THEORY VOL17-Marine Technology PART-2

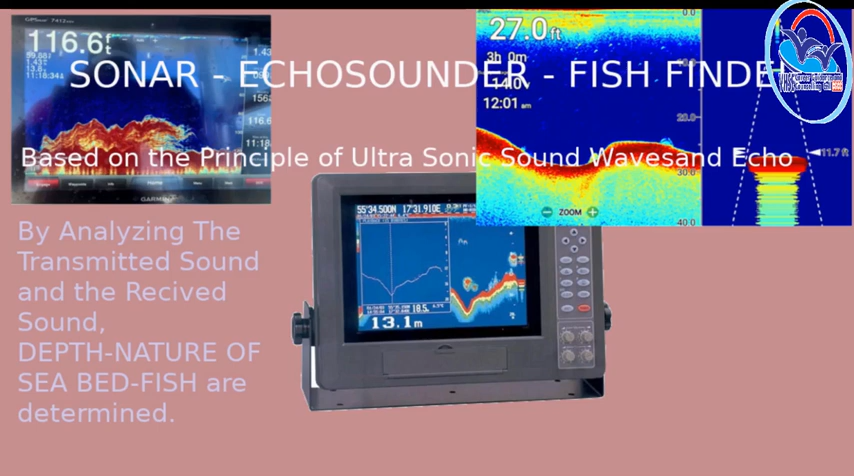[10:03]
ഫിഷ് ഫൈൻഡർ ഫിഷിൻ്റെ സാന്നിധ്യം കണ്ടുപിടിക്കുന്നതിന് ഉപയോഗിക്കുന്നു. ഈ മൂന്ന് ഉപകരണങ്ങളും അൾട്രാസോണിക് സൗണ്ട് വേവിൻ്റെ അടിസ്ഥാനമാക്കിയാണ് പ്രവർത്തിക്കുന്നത്.